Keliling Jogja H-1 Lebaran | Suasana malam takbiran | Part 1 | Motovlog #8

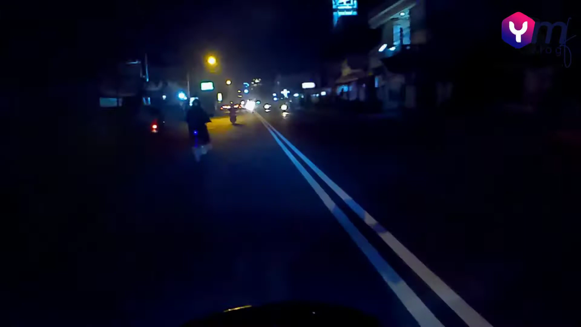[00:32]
Oke teman-teman, kali ini aku mau ngevlog ini pas hamin 1 lebaran 1441 atau 2 hijriah ya, lupa teman-teman.
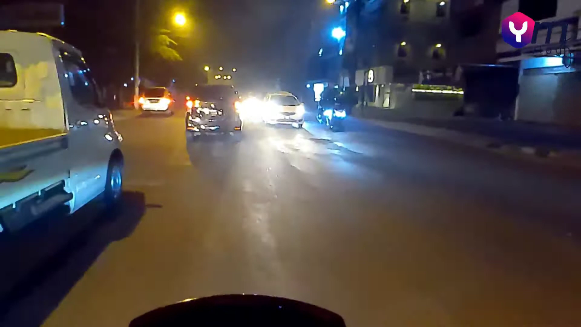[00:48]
Ini aku mau lihat suasana kota Jogja di malam
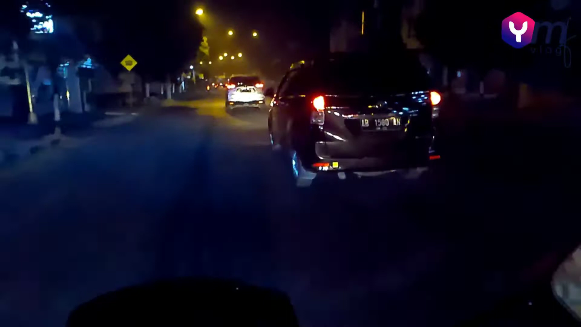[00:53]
1 Syawal.
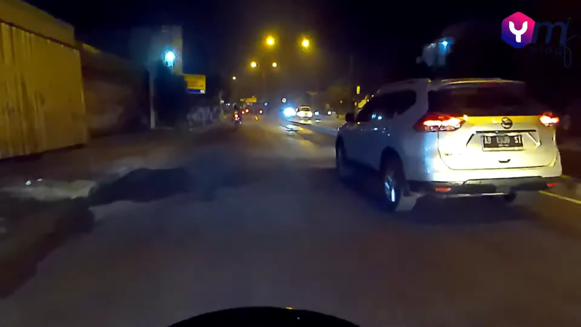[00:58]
Ini aku
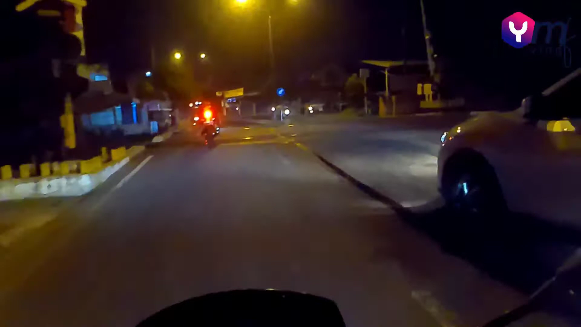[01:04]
coba lewat dari Tugu ya teman-teman. Ini juga masih masa ini teman-teman, pembatasan itu, nggak boleh mudik. Jadi di Jogja ini masih agak ini teman-teman, agak lengang suasana jalannya, tapi ini masih ada yang ini juga
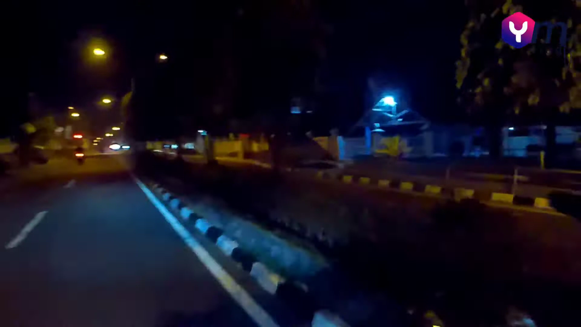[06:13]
Nah ini di daerah Jetis ya teman-teman, Jetis Jogja. Ini SMP 6 Jogja. Ini STM 1 Jogja teman-teman.
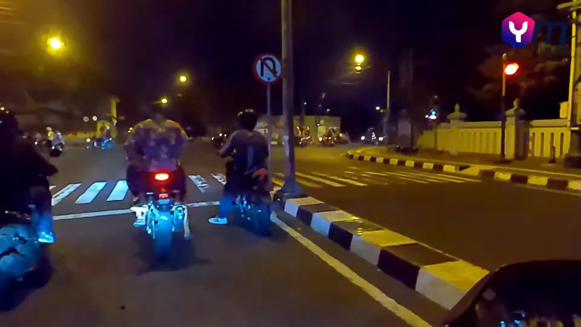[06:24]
Ini kalau ke kiri itu ke arah Monjali teman-teman. Nah ke kanan itu ke arah Tugu. Ini aku ke kanan aja teman-teman. Nah ini suasananya ramai juga teman-teman di Hamin 1 Lebaran ini.
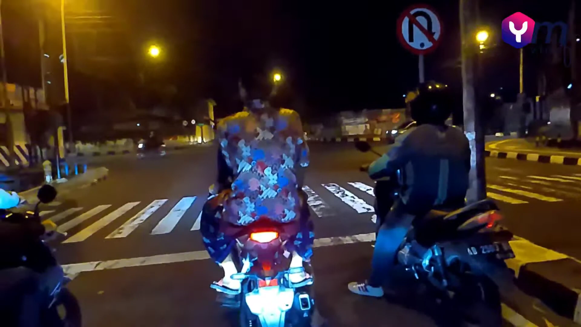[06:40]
Jogja ini ke kanan, ini jalan AM Sang Haji teman-teman.
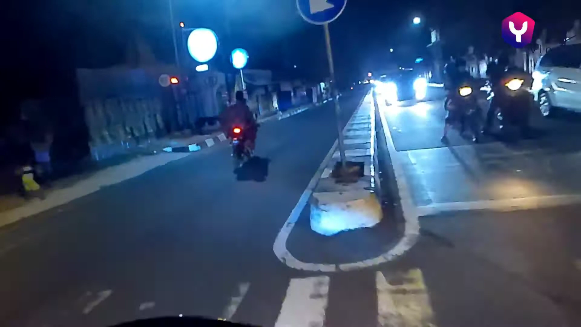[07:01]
Tadi itu di depan tempatku kerja itu banyak sekali teman-teman yang
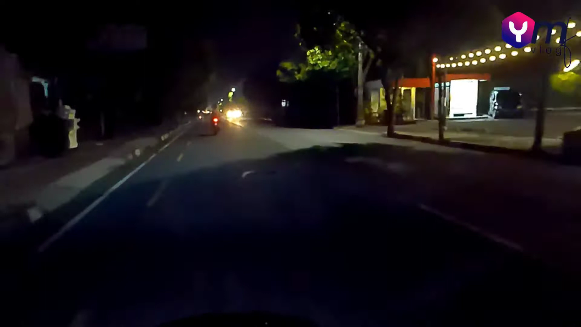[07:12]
merayakan ini takbiran, merayakan Idul Fitri ini dengan berkeliling bareng-bareng. Tadi banyak banget ya, susah juga kalau apa jenenge mau dilarang atau di apa ya jenenge ya,
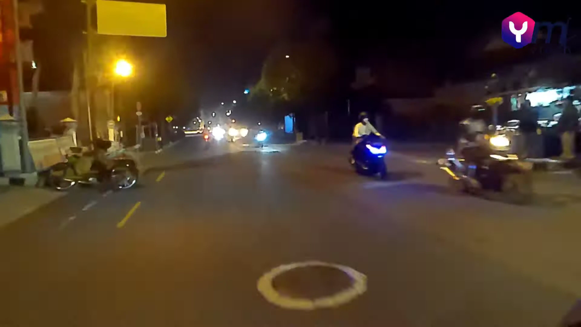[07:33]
dicegah gitu, karena memang masanya lebih banyak teman-teman daripada petugas yang apa ya menertibkan kayak gitu. Nah ini kendel iki,
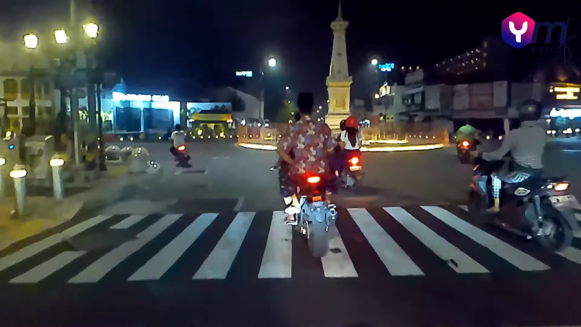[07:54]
cah loro iki ngarep iki bajisan style takbiran pokoknya.
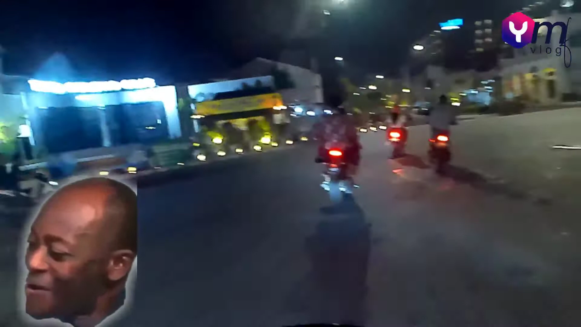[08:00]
Ini lumayan sih teman-teman rame pada ke Tugu Jogja,
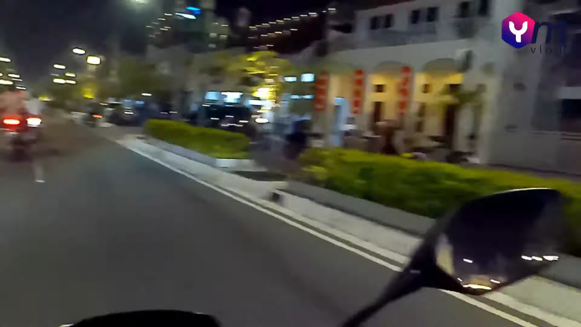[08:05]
pada kumpul-kumpul kayak gini, karena besok tanggal merah juga 2 hari. Nah ini rame teman-teman. Mungkin kalau masih jam segini masih rame ya teman-teman, nanti kalau udah
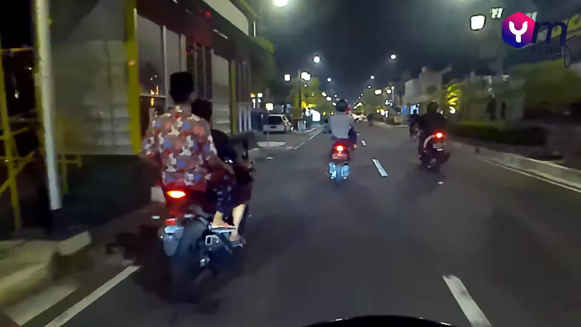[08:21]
agak malam itu biasanya udah pada sepi sih. Tergantung juga sih teman-teman, karena ini hari mau lebaran ya, jadi mesti pada keluar semua takbiran, terus ya meluangkan waktunya untuk menghibur lah, menghibur diri.
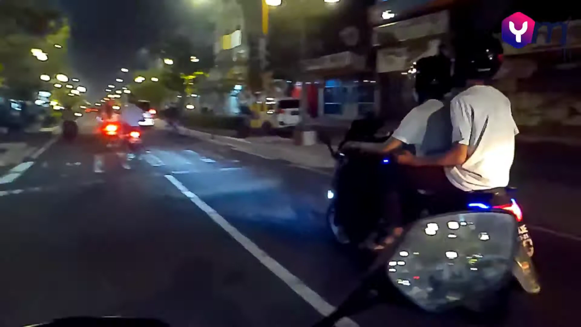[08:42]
Nah ini suasana di Malioboro cukup ramai teman-teman, banyak komunitas, terus ya komunitas, terus pada kumpul-kumpul.
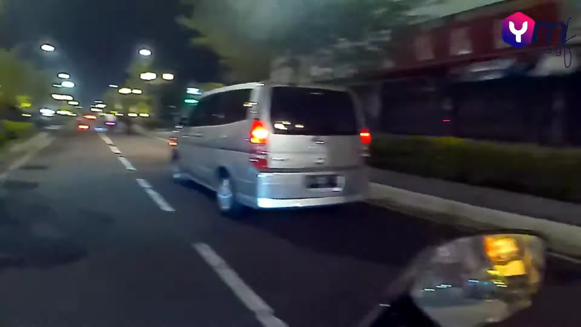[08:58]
Terus ini juga
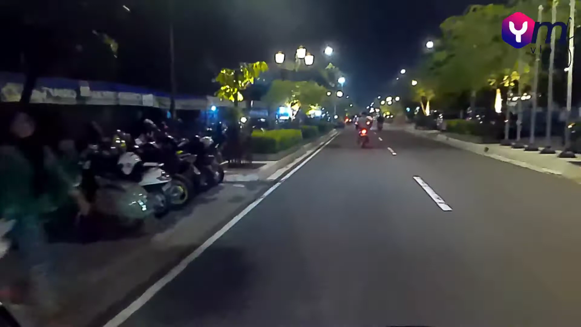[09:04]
ada yang itu habis takbiran, mungkin juga banyak wisatawan. Tapi kalau wisatawan itu kayaknya nggak begitu banyak teman-teman,
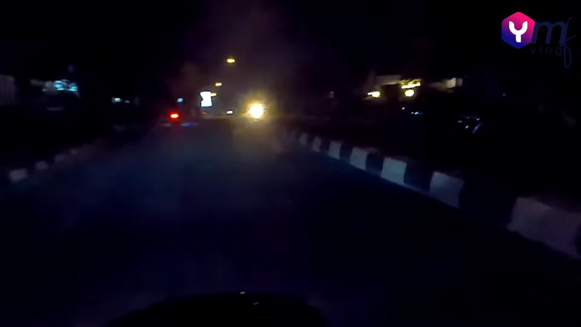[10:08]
Ini daerah Kota Baru ya teman-teman ya. Sepi. Biasanya jam sekolah juga sih. Biasanya banyak yang jual helm-helm kalau di Kota Baru sini teman-teman. Harga helmnya ya lumayan, lumayan ini teman-teman. Lumayan harganya agak miring juga.